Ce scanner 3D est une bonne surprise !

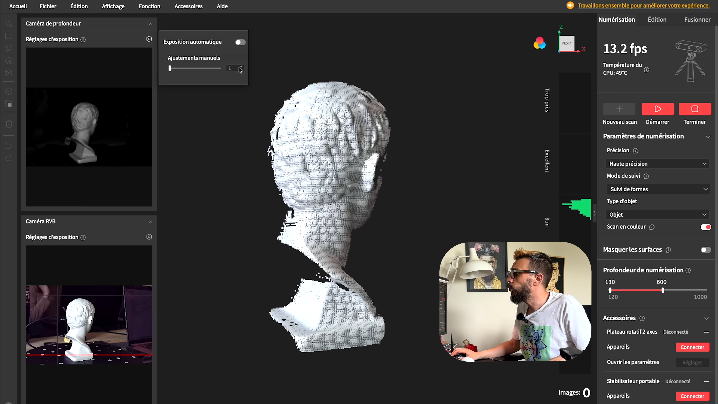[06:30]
ou soit vous laissez comme ça et là vous allez choisir l'exposition que vous voulez là vous voyez on est vraiment surexposé sur la partie droite on va avoir la précision donc on a haute précision ou précision standard on va avoir le suivi de forme ou le suivi des marqueurs
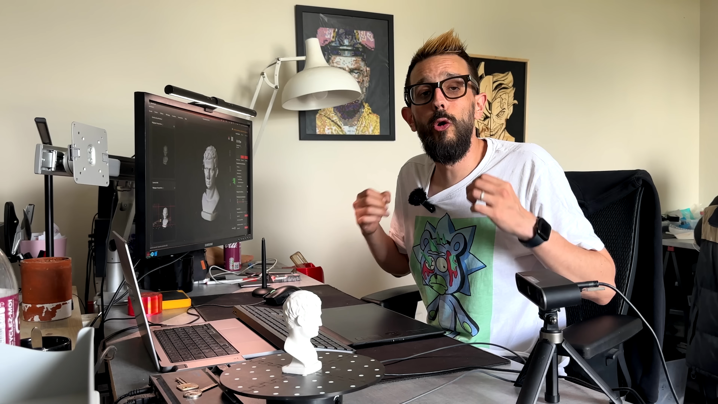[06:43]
le suivi des marqueurs ce sera surtout pour des objets sombres c'est là où on va ajouter les petites gommettes que vous avez fait voir tout à l'heure donc là on va se mettre en suivi de forme bien sûr on peut choisir un scan en couleur
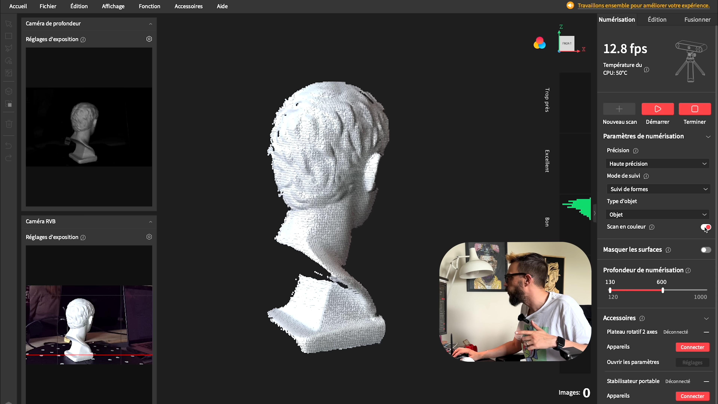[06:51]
ou non alors ça ça dépend vraiment si vous voulez réutiliser le fichier 3d pour faire de l'animation j'en sais rien ensuite vous avez le type d'objet d'aller avoir l'objet sombre l'objet normal ou partie du corps ou un corps entier corps humain ou un animal une chèvre une poule
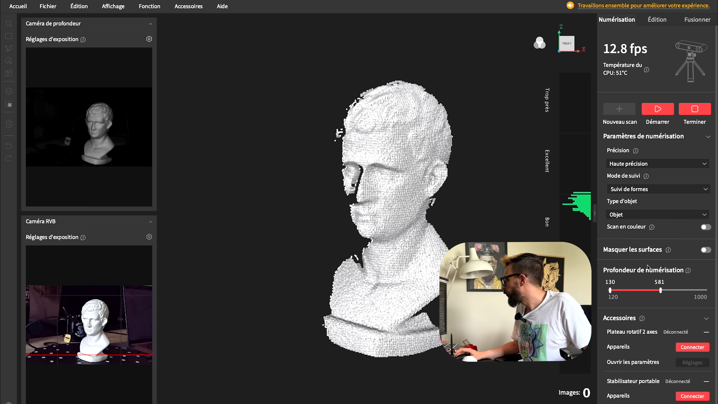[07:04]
juste ici on va voir la profondeur de numérisation ce qui va permettre de masquer ou non des choses qui peuvent être derrière le décor
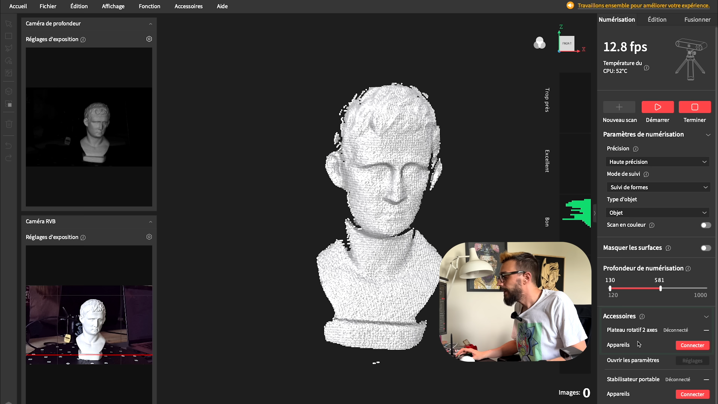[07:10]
ici pour l'accessoire on va avoir la gestion du plateau mais par contre c'est sur le deux axes donc ça sera dans le pack avancé nous on a le pack basique dans la partie du bas on va pouvoir voir le cadrage de notre objet donc voir s'il est bon
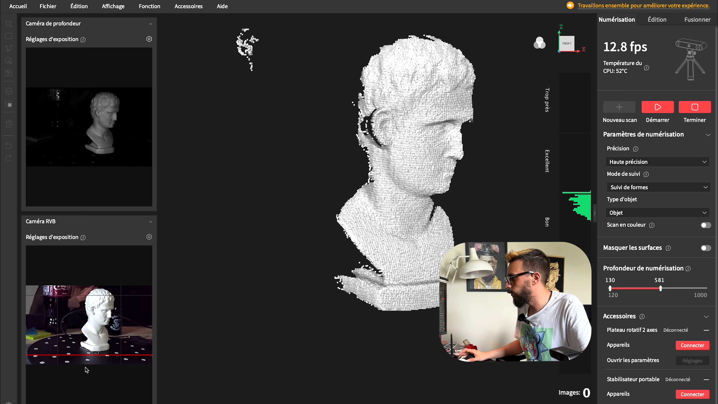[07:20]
on va le régler pour qu'il soit pile poil au milieu on va le relever un tout petit peu et comme vous pouvez le voir on a un indicateur sur le côté qui va nous dire si on
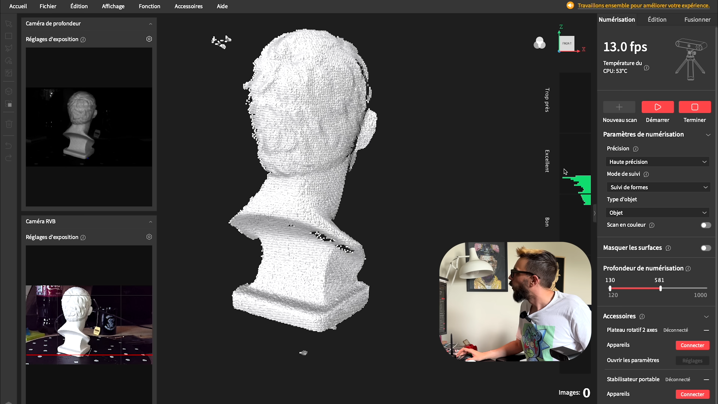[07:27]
est trop loin trop près ou si c'est excellent une fois que c'est fait on va pouvoir lancer notre scan c'est
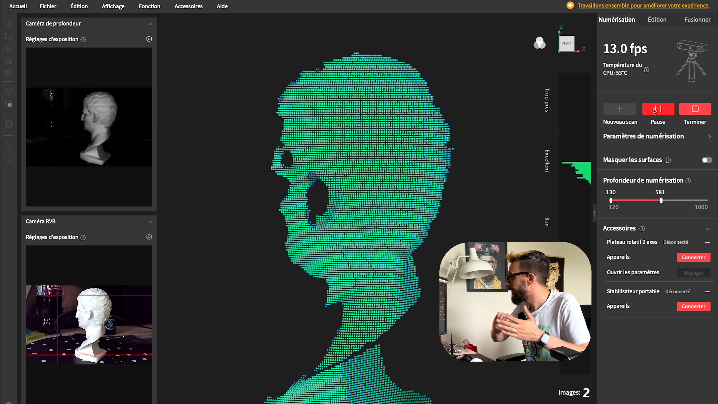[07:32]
parti
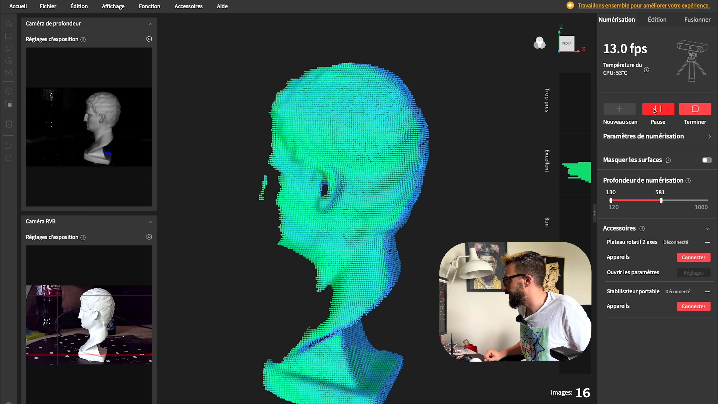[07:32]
juste ici vous allez voir le nombre d'image qui va augmenter donc ça c'est le scanner qui va prendre des photos il
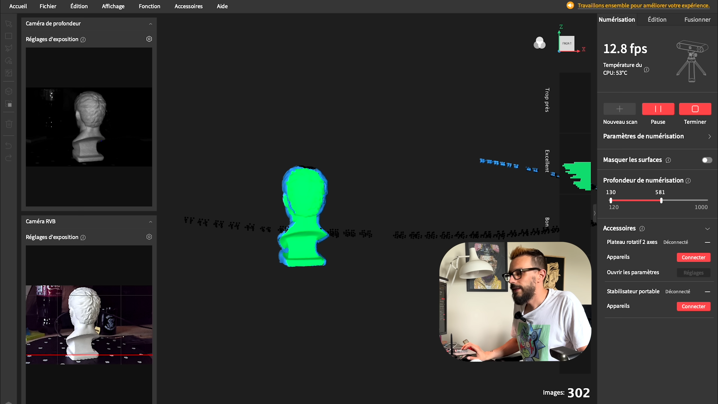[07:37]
n'y a pas vraiment de moyenne sur le nombre de photos que vous allez prendre de votre modèle ça va dépendre de plein de paramètres une fois qu'il a fait le tour et que
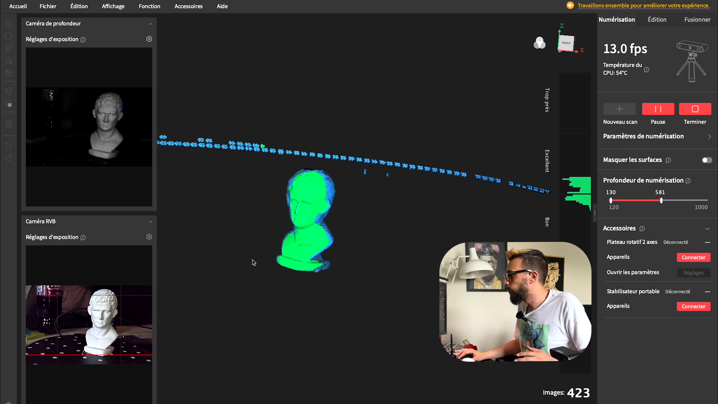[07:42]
vous voyez que la forme est bonne dans ce cas là vous pouvez couper le scan et ça sera bon il n'y a pas besoin d'avoir des milliards de photos pour que ça soit nickel
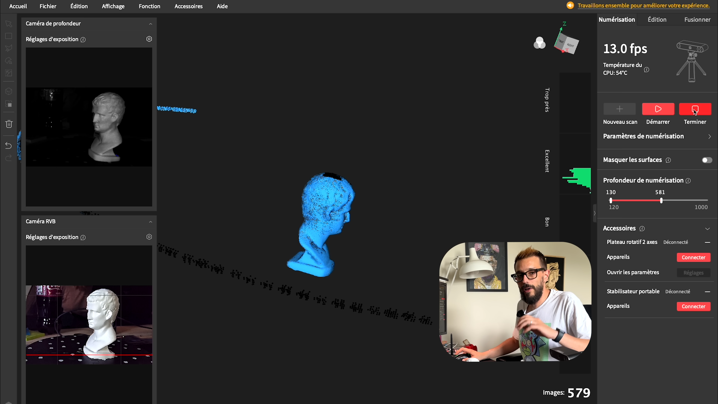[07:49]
là ça j'ai terminé mon scan ce qu'on va faire c'est qu'on va cliquer sur terminer et là on
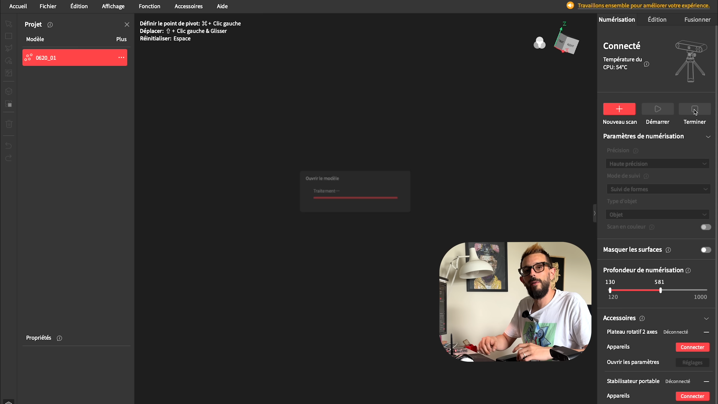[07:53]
va pouvoir venir nettoyer la figurine et commencer à faire le maillage donc le maillage ça sert à quoi ça va être de relier des points entre eux
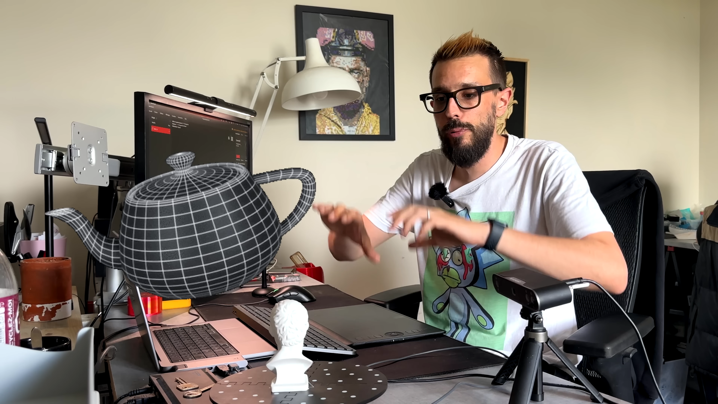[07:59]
pour définir une silhouette c'est très vulgarisé
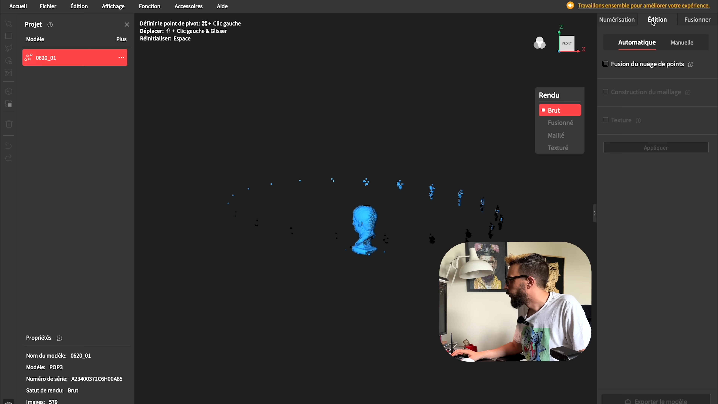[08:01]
donc ensuite on va avoir un panneau édition qui va nous permettre de venir nettoyer toutes ces petites formes qui
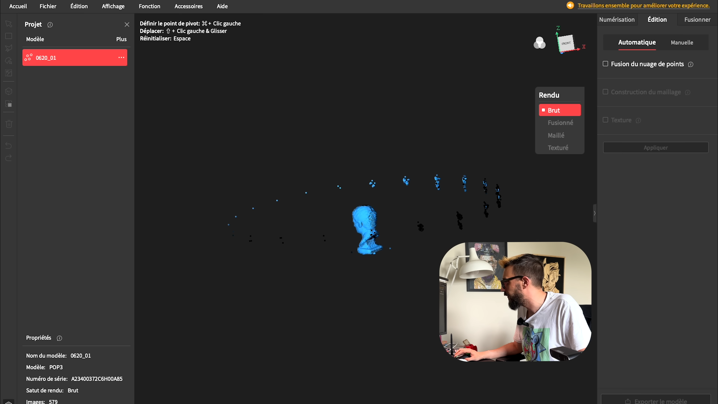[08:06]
servent à rien et vous avez deux choix vous avez le choix en automatique ou en manuel moi j'ai toujours passé par le